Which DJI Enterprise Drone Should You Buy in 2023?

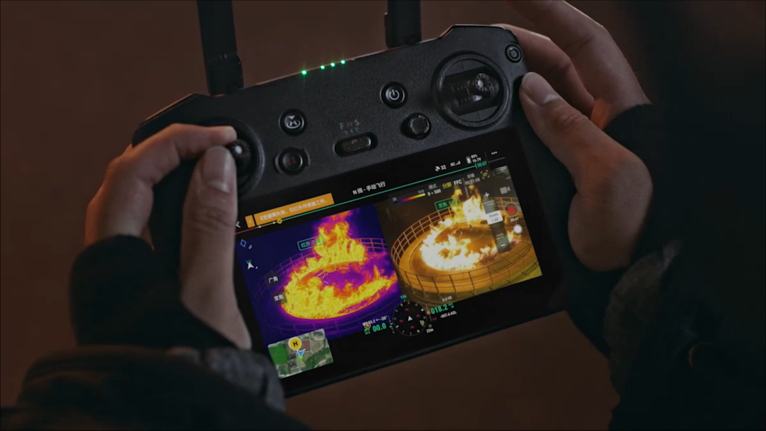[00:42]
They use the same RC Pro controller with a built-in screen and share the same battery. Again, the only difference is the payload.
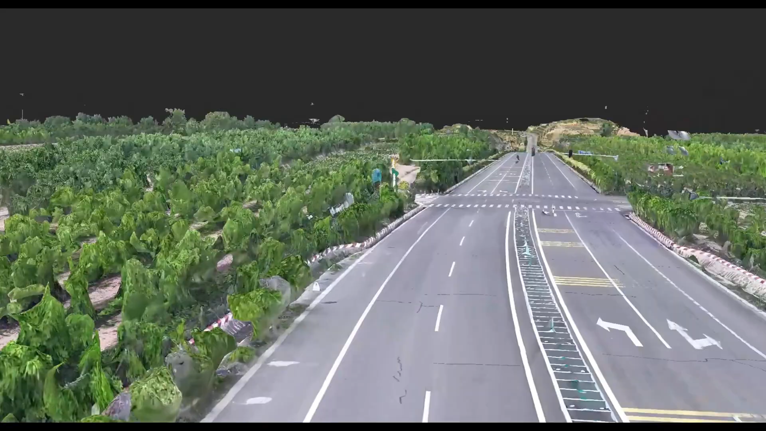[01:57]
such as the Phantom 4 RTK, within a shorter amount of time. In addition to its incredible camera specs, you also have the option to use an RTK module paired with a base station or a network RTK to increase the absolute accuracy of your models.
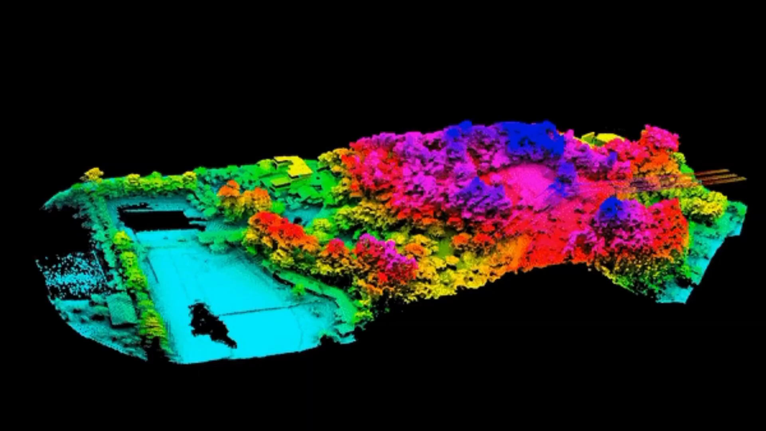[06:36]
Terra is a post-processing software that generates 2D and 3D models as well as 3D point clouds from LiDAR data captured from the DJI L1.
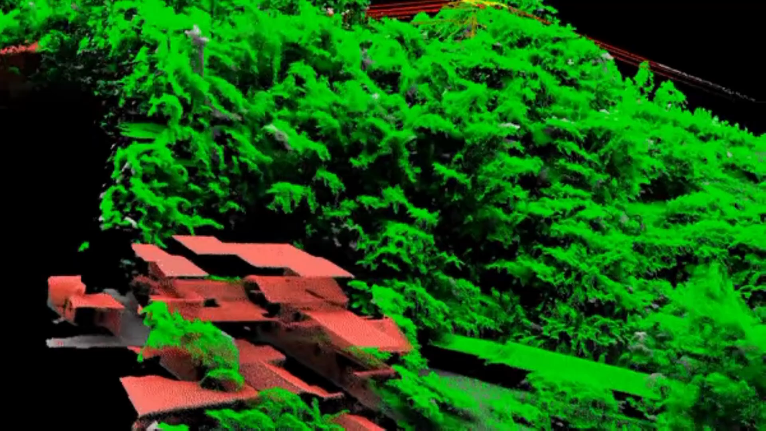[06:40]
Its high accuracy and user-friendliness make it a great option for any kind of post-processing work for mapping and modeling. Lastly, we have DJI Flight Hub 2, which is a live streaming and collaboration tool.